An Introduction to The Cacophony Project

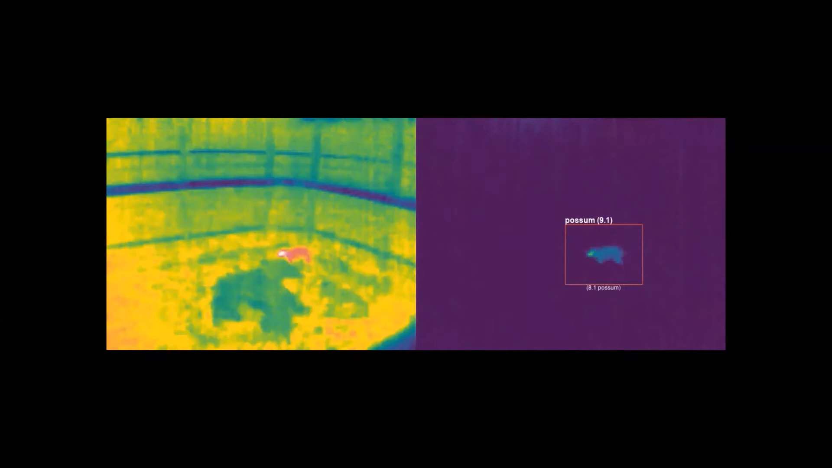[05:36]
Because well we weren't having much luck with our traps but we suspected there was a lot more going on than we
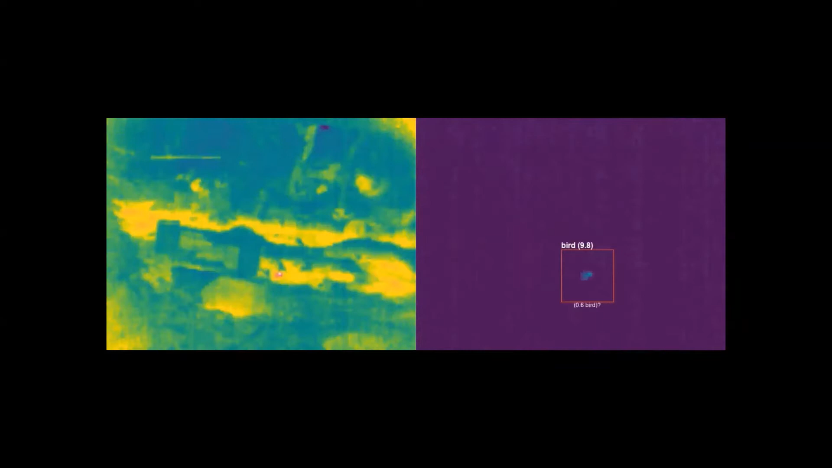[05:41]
thought and I don't like reinventing things so we're using trail cameras but they're designed for pigs and deer
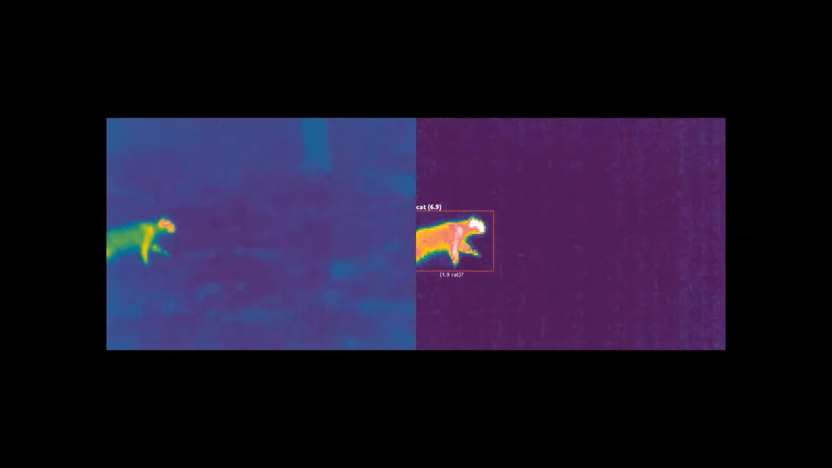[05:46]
and they don't pick up things so we've designed this thermal camera.
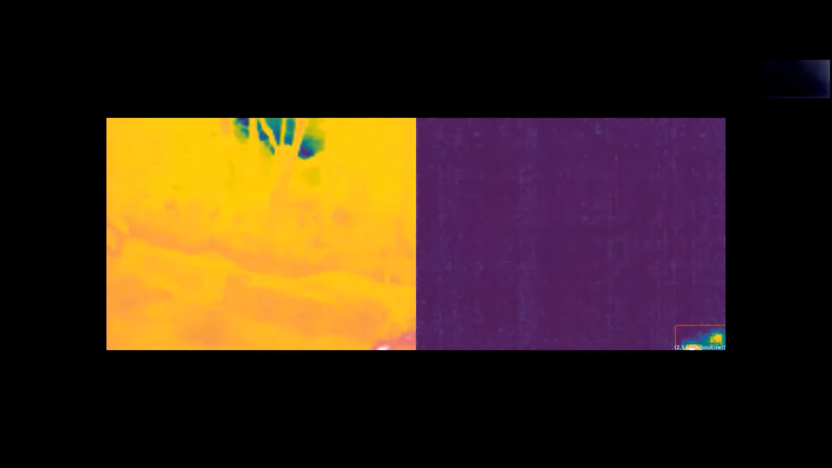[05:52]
That not only can you see a lot more that you never see on a trail camera you never see on a chew card but
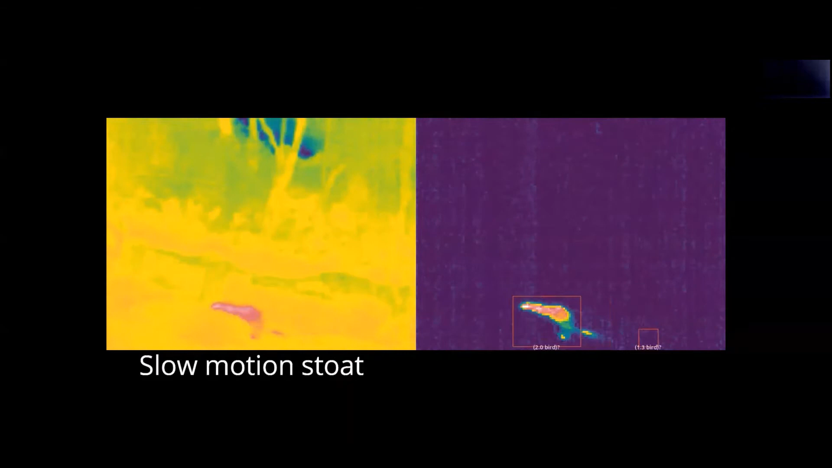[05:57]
we don't want to sit and go through a whole lot of videos so we designed it so that
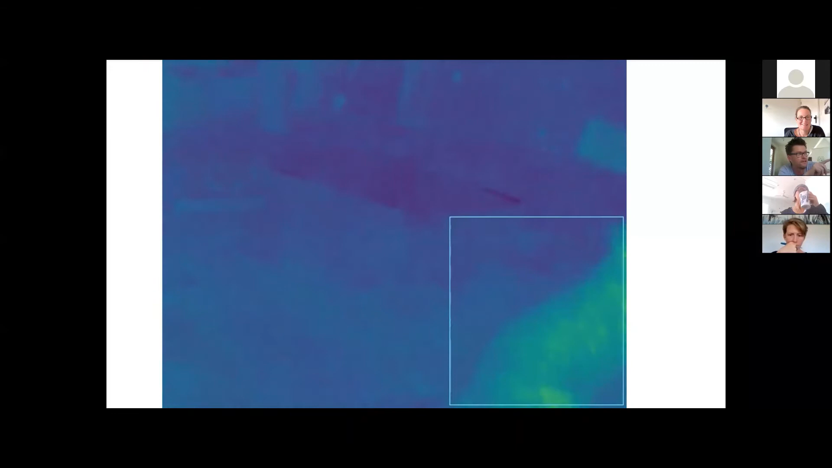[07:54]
So there's two possum traps there, a good nature and an NZ auto trap.
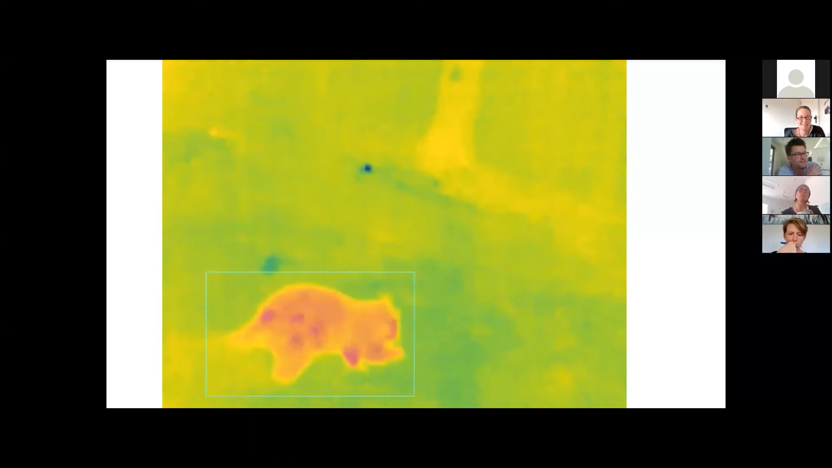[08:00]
And this is the typical sort of behaviour we see when we have our camera out there. Most predators just are on their way somewhere and they don't interact with traps.
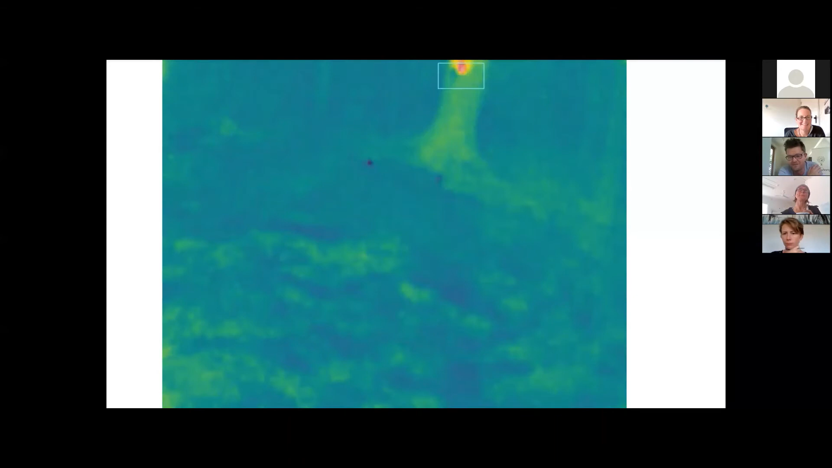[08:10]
If you've got an area that's never been trapped, you'll trap heaps with almost anything.
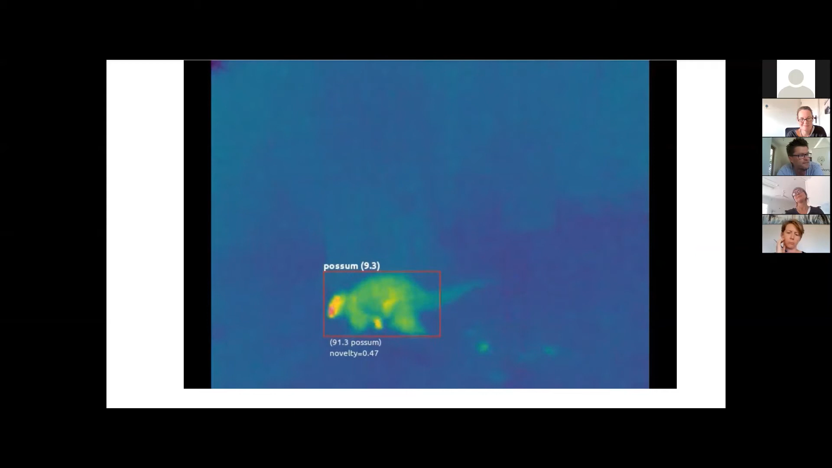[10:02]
You can see him following that scent trail and now he's found the chew card.
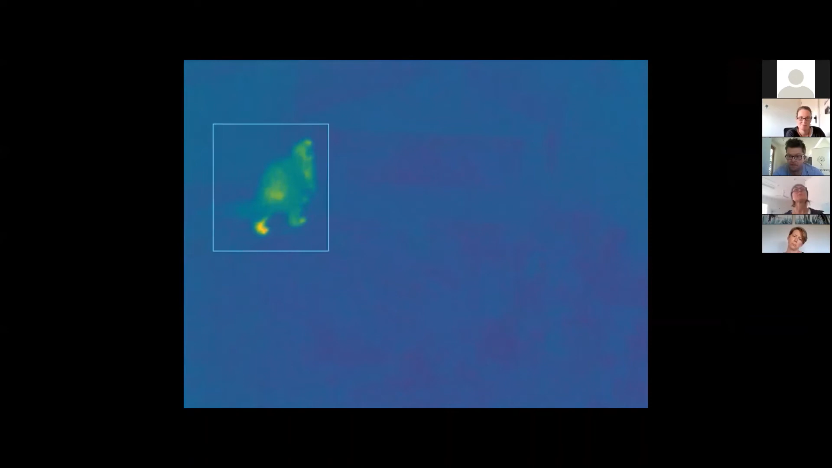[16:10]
And this is kind of hard to see what's going on. But on all of these traps, we've also had a trail camera.
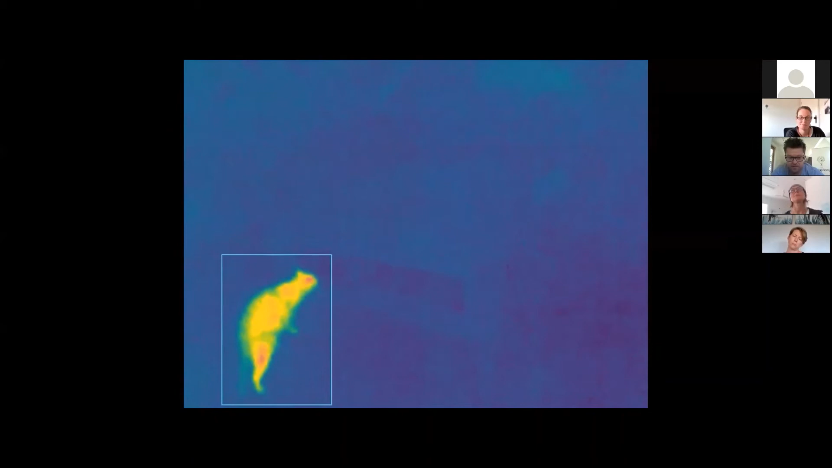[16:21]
So those first two ones of the bird and the hedgehog were the only ones that trail camera actually got it going off. Because they're just not designed for triggering for predators.
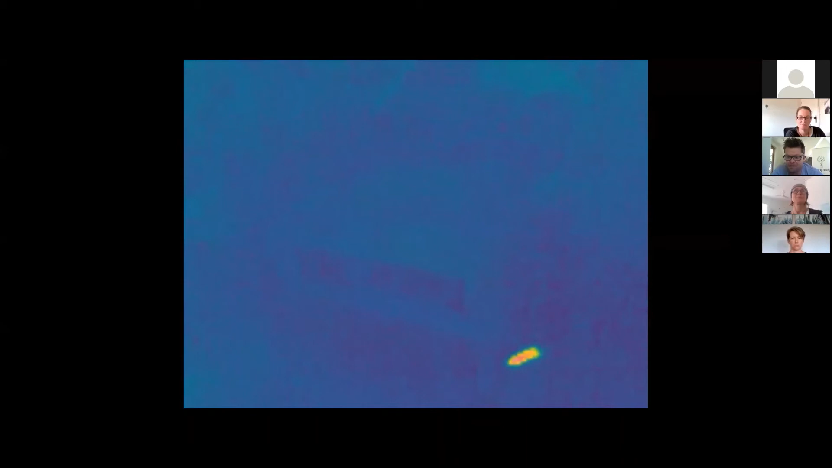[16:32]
So you just don't see what's going on. But what we're showing here is that a whole range of animals are happy to wander into this device.